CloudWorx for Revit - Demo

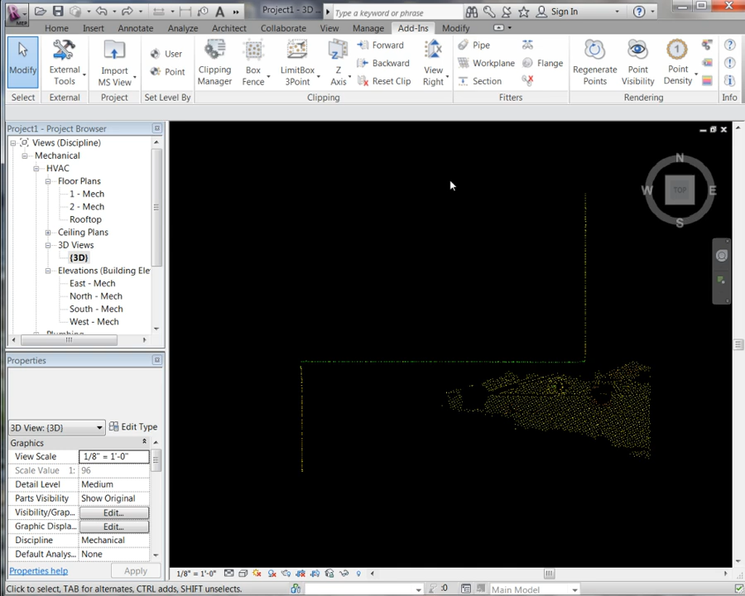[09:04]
What it is going to do is take any line work that we have generated and best fit it to the perimeter of the point cloud.
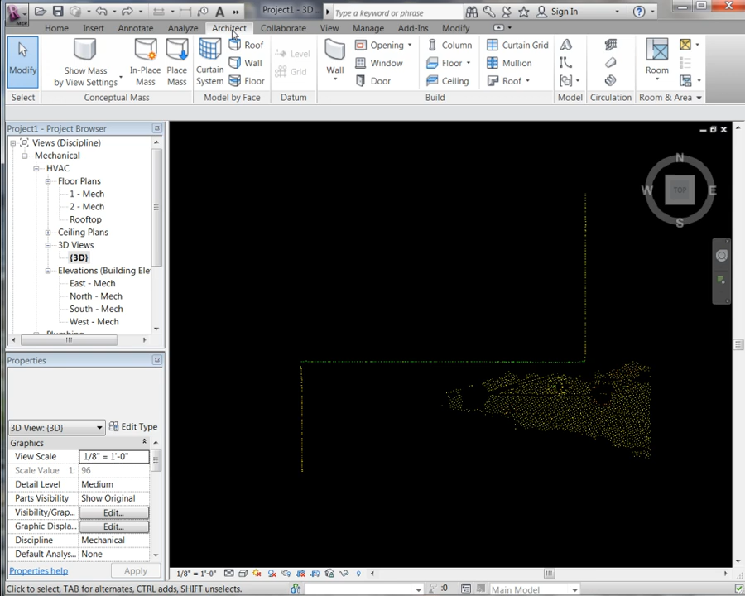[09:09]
So if we go up to our architectural tab. Our model lines.
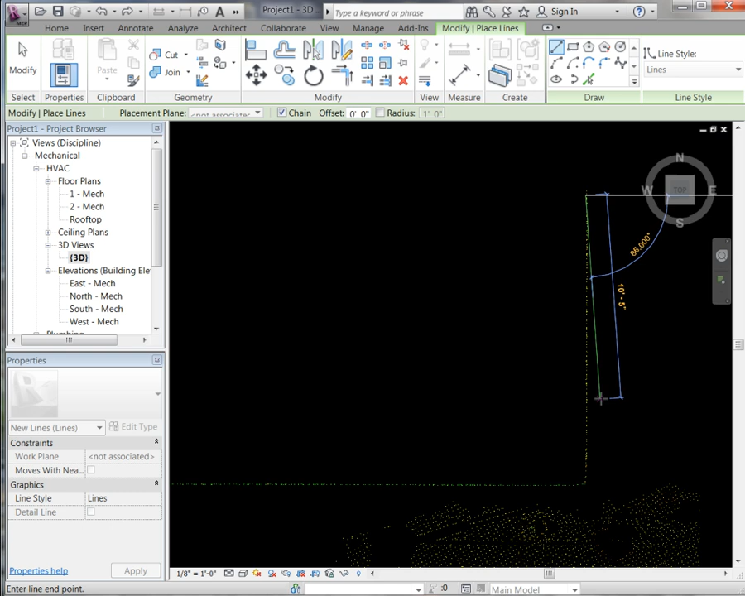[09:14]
If we draw some lines I am going to over exaggerate them just a little bit to show you how I will fit the line work to the point cloud.
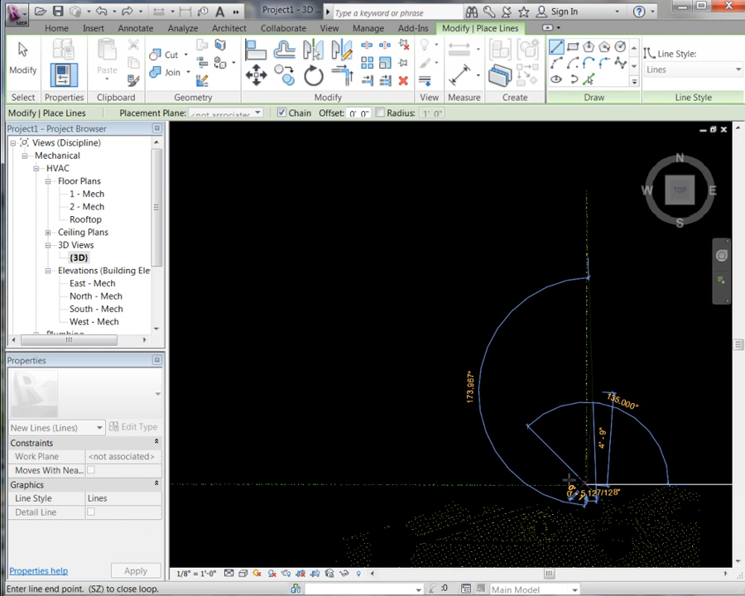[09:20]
Now you can see our line work.
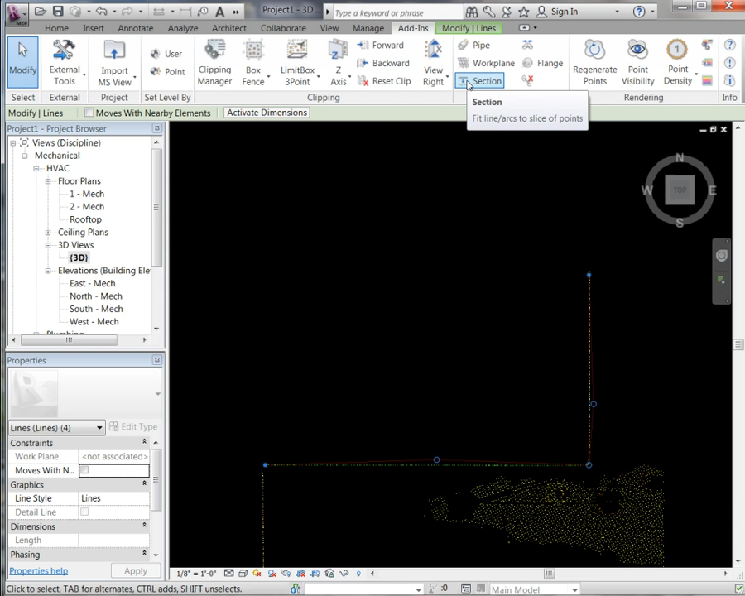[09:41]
So what I am going to do is I am going to highlight that line work. We are going to go back into our Cloudworks tab. We are going to go to our section fitter. Go ahead and click on that. You will see it generates the best fit section dialog.
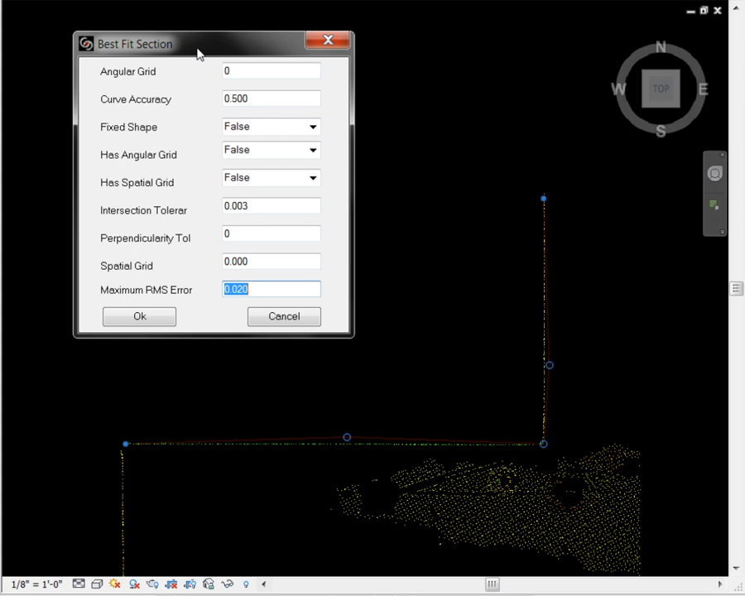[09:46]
We are going to go ahead and just hold these parameters and say ok.
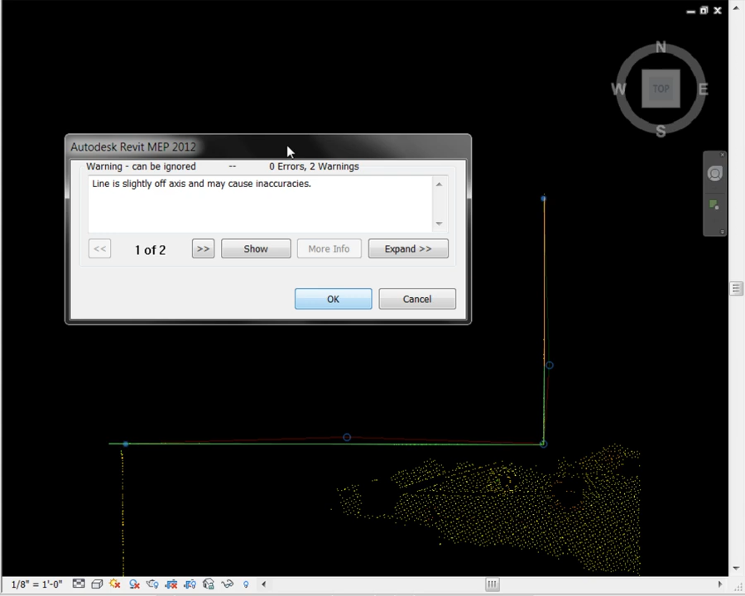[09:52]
And there you will see it is going to show you the line that it is going to fit. Just say ok through that. And there you will see it fit that line that we generated directly to the point cloud.
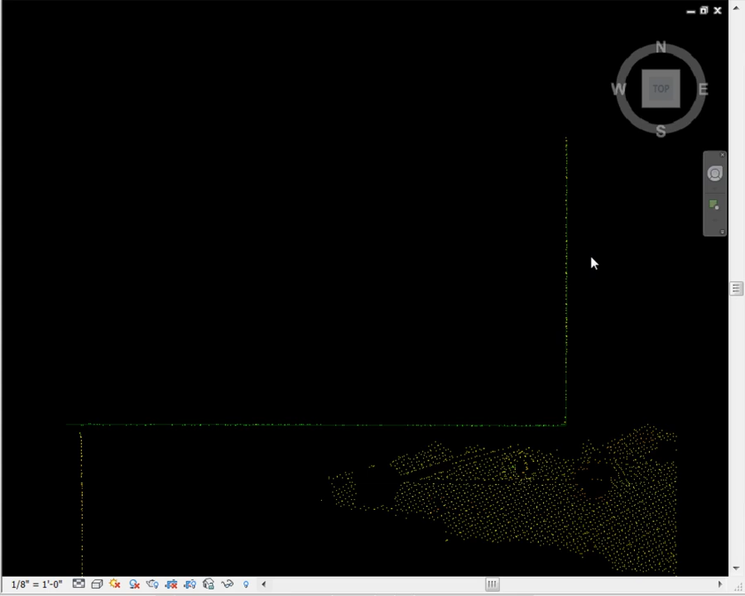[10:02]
If we go ahead and turn off our point cloud you can see our line work we have.
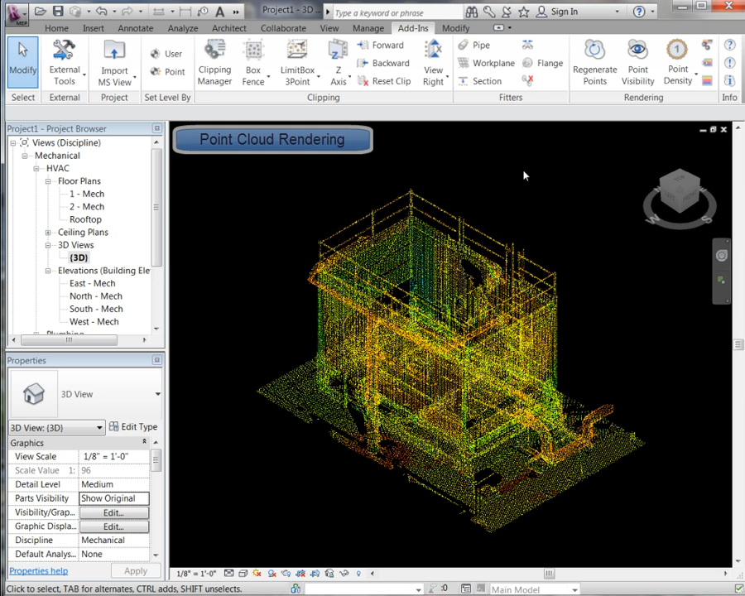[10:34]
You will see we have a point cloud color mapping manager which gives us the ability to quickly change the color of the point cloud.
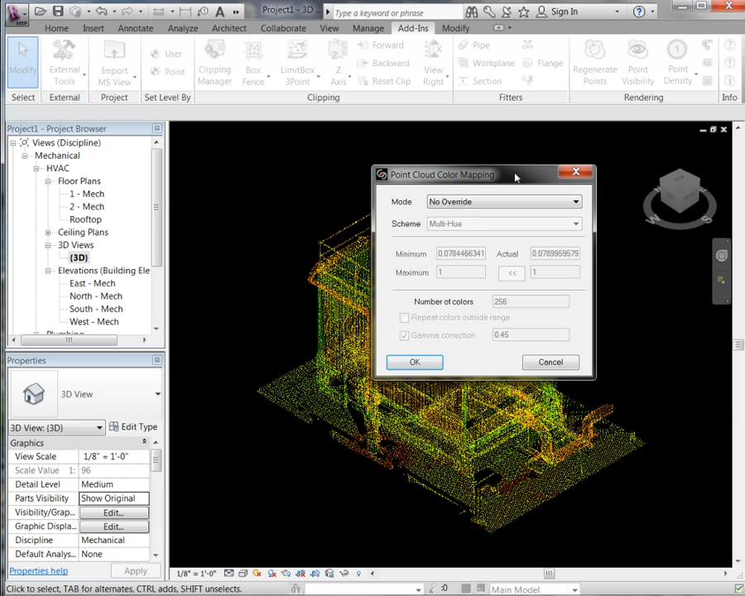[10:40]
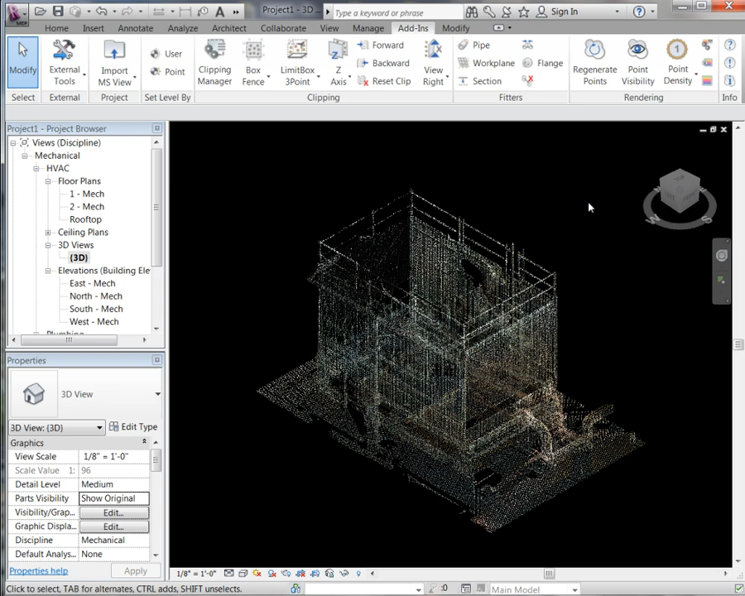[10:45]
Or we can change it to more of a true color which is going to use the digital photographs from the scanner when the data was collected.
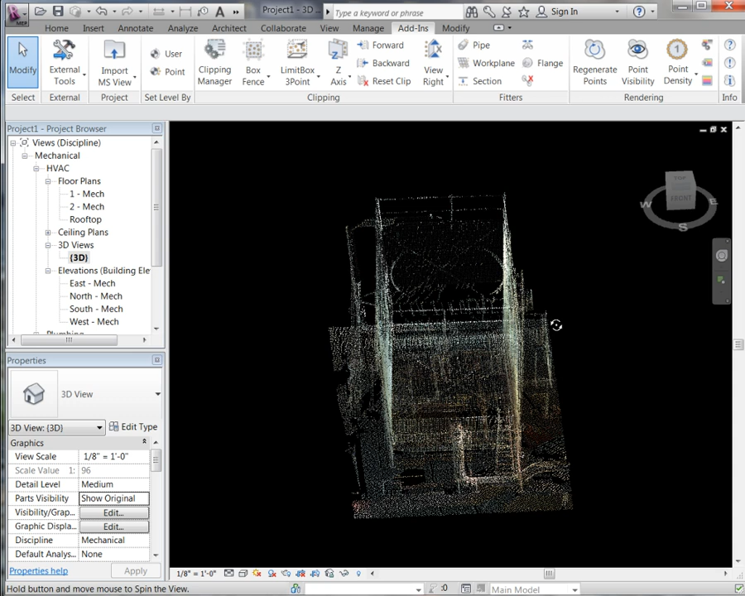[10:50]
We also have the ability to change the point cloud density. You will see this will lower the density of the point cloud.
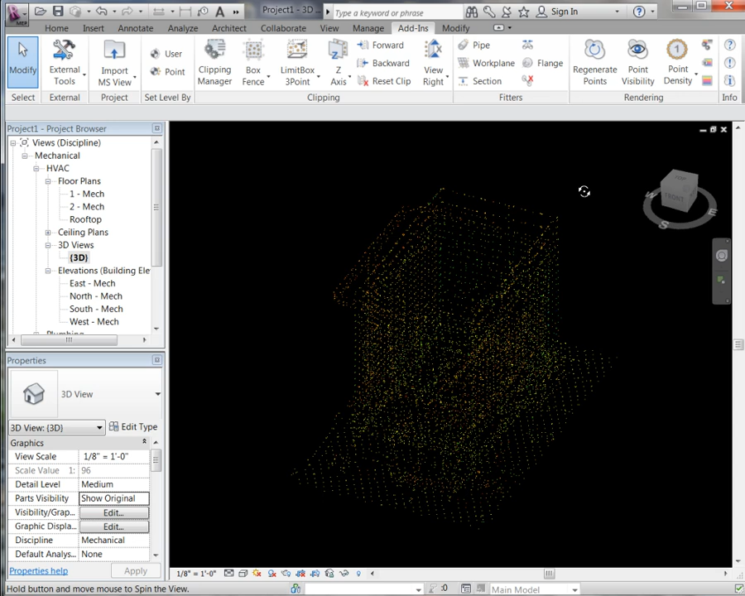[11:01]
And here you will see the point visibility which allows us to quickly toggle the point cloud on and off.
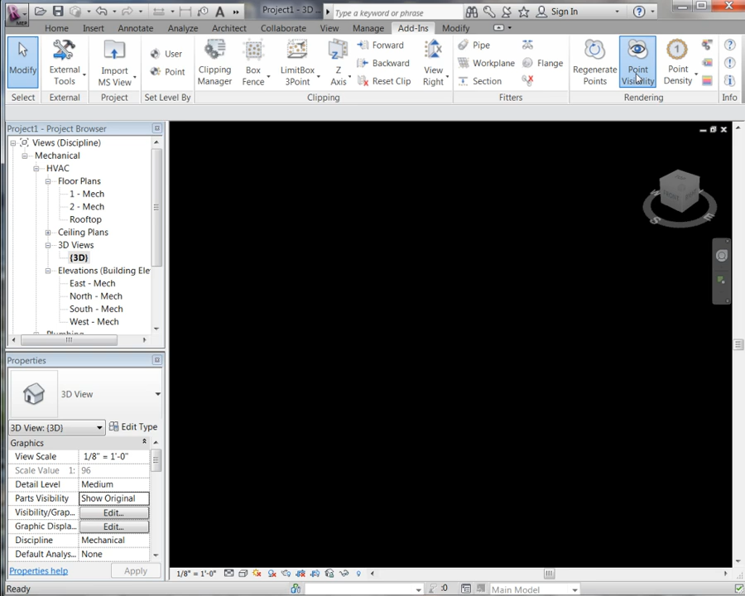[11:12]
And then lastly you will see we have the ability to regenerate the points.
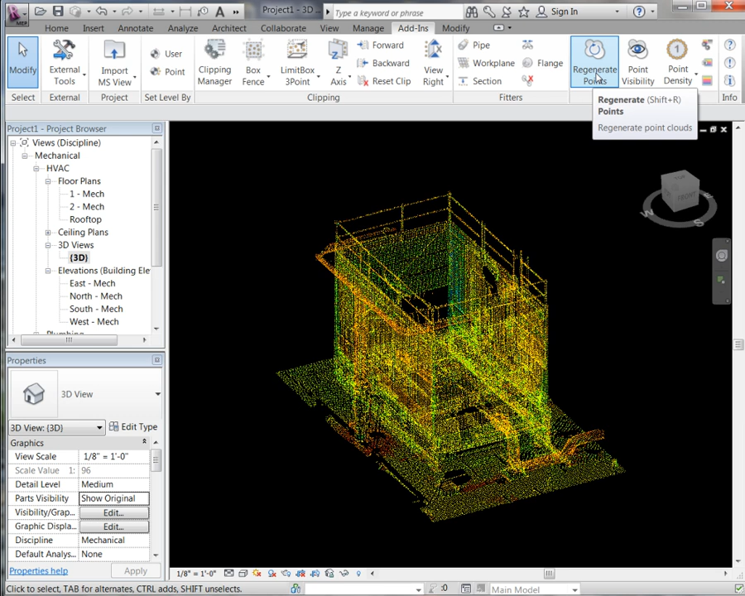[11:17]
If you go ahead and click on that.